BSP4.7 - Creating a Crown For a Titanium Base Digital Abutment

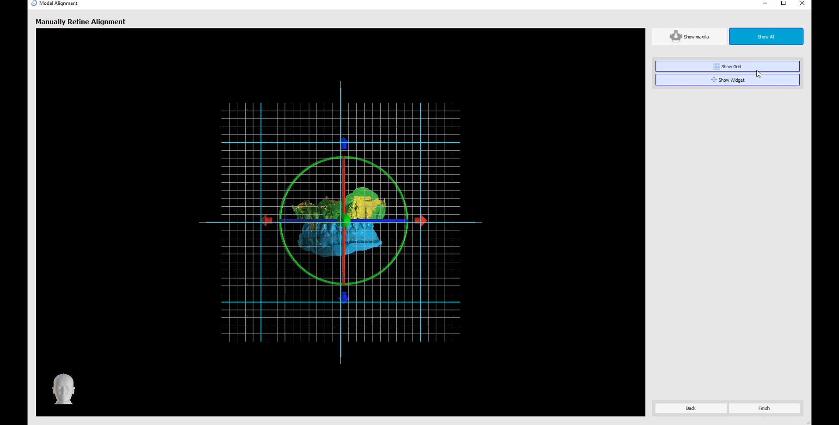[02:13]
And we could toggle on the grid and the widget. We could toggle them on and off. Once we're happy with alignment, we click finish. We've now imported our surfaces into the blue sky plane software. Before continuing by pressing continue to scan body alignment,
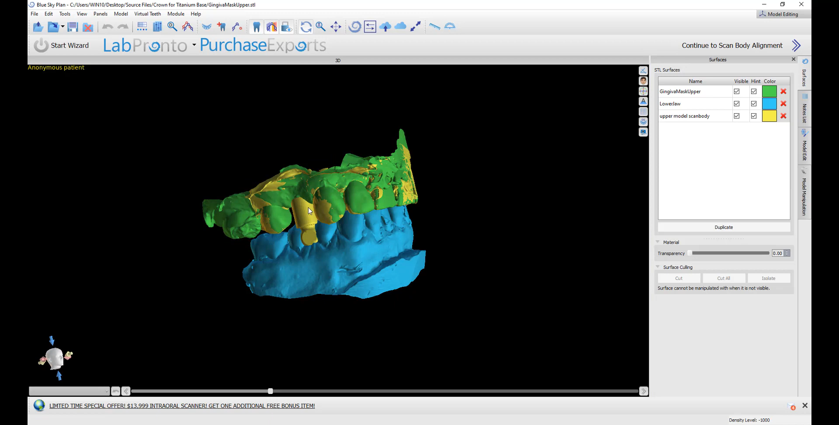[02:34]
we are going to make sure that our scan body is visible and we could see the flat part of the scan body, assuming that there is one.
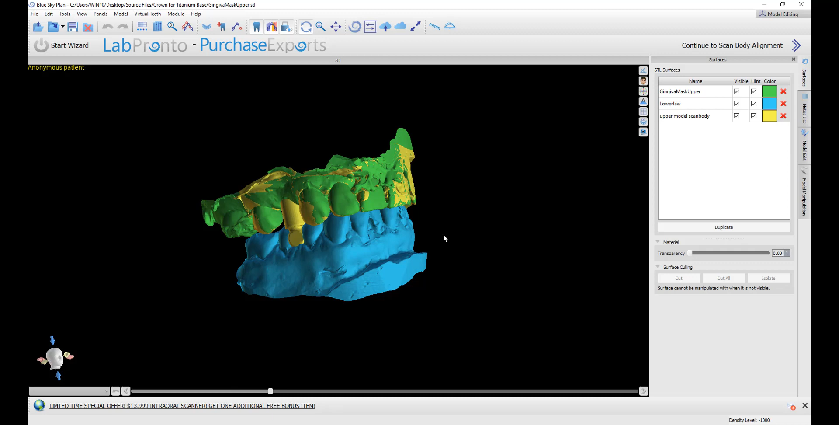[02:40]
We could rotate by holding down our left mouse button and just grabbing and dragging. Once we have the scan body visible, we click continue to scan body alignment. This reminder is again reminding us that the scan body is visible, since the next step is going to open a screen for us to select the scan body and the tooth, so we want to make sure it's visible before doing so.
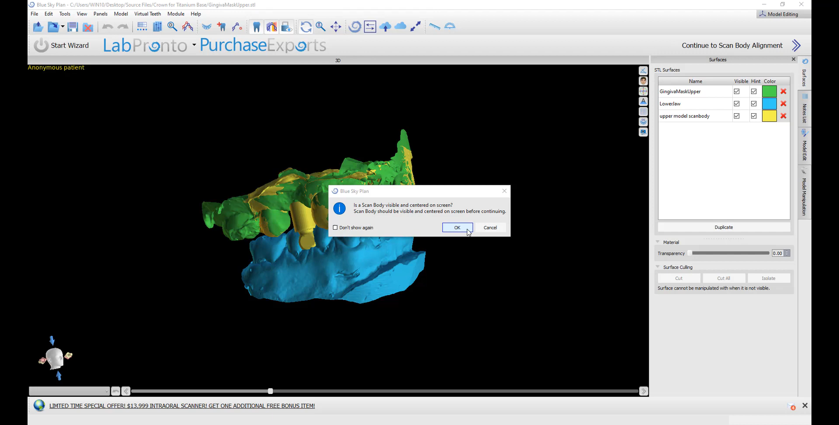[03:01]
If we don't want to see the message again, simply click don't show again and then click OK.
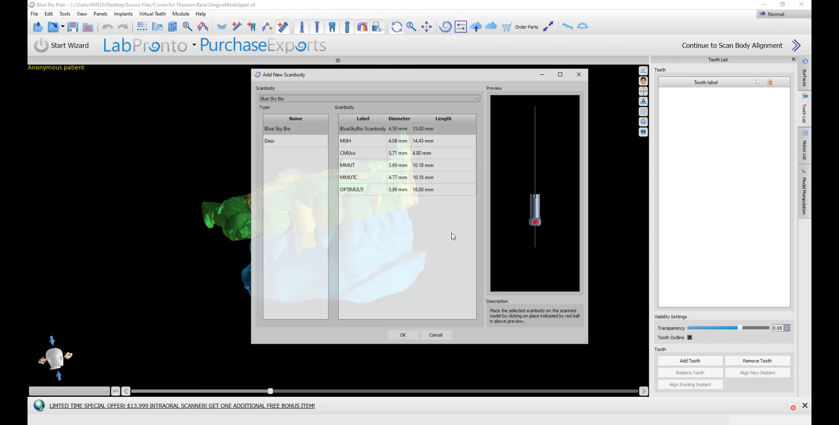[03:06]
We could select the relevant scan body
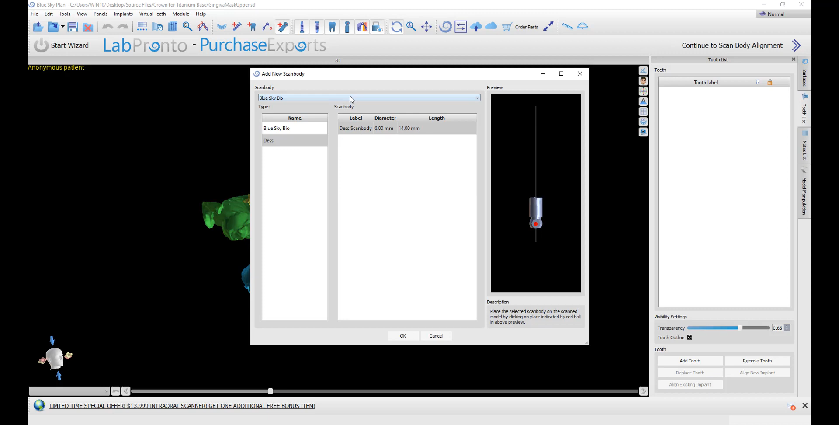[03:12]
and then press OK. We now want to click once in the center of the flat area of the scan body, again assuming there is one.
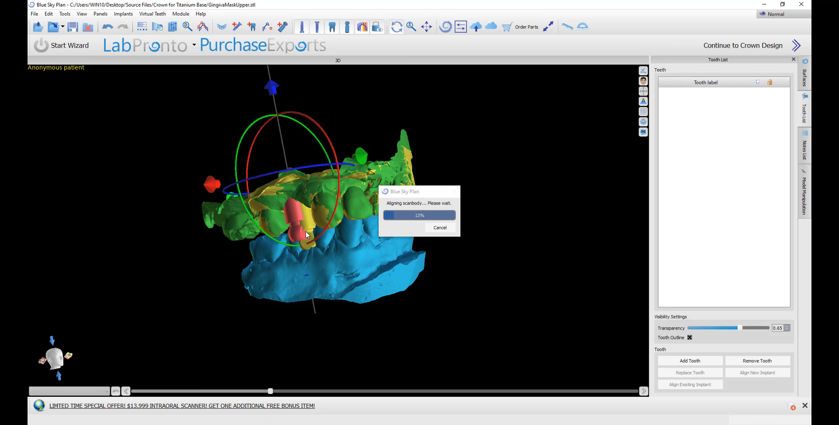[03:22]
And the software is going to do the alignment automatically. The software automatically prompts us to select the relevant tooth.
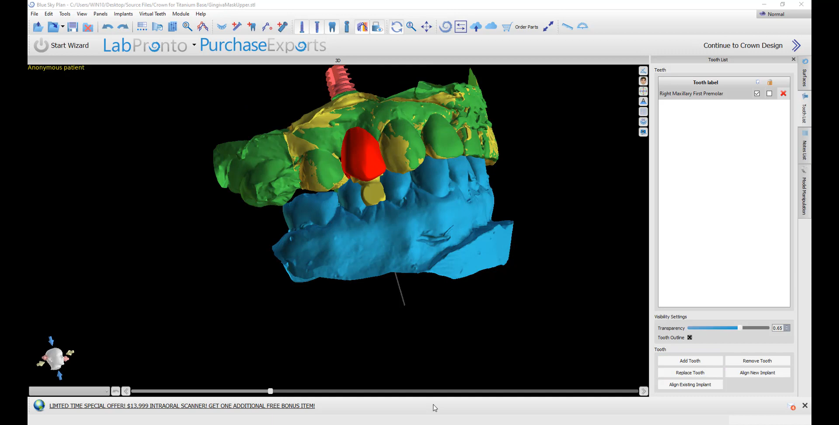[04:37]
And do any modifications in terms of movement and placement or rotation. Using our left mouse button, we could simply grab and drag the tooth and move it. Or we could go over to the widget and rotate. It's a good idea to left click once on the tooth to activate it prior to
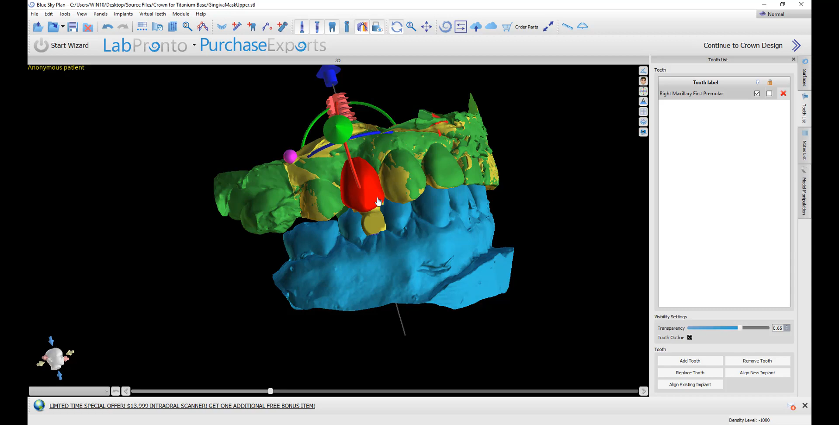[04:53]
rotation to make sure the widget is active and doesn't slip away.
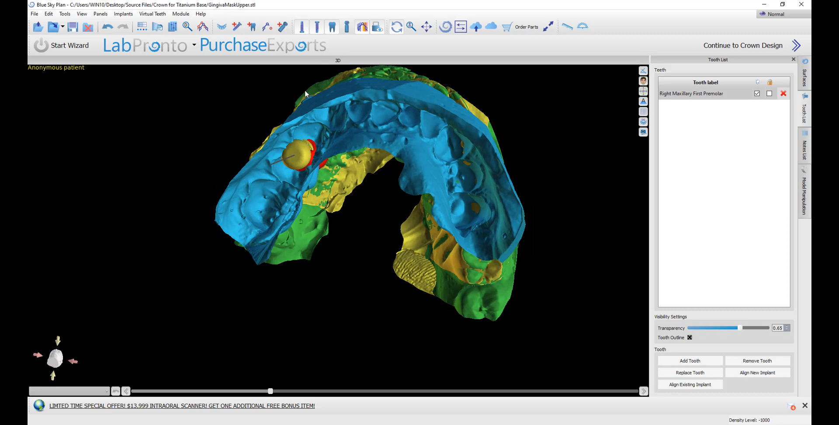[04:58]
Once we're happy with our tooth positioning, we could click continue to crown design.
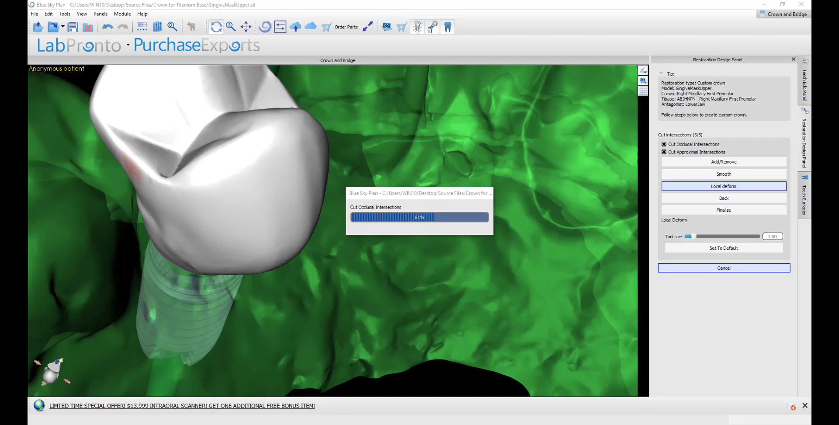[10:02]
We could see our model together with our crown.